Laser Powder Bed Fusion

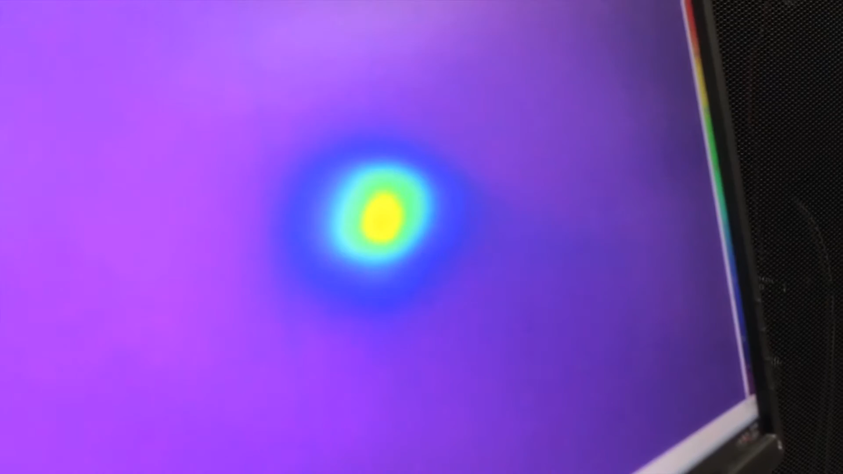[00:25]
This display shows the output of a through-beam dual-wavelength thermal camera which is being used to monitor the heat signature of the laser.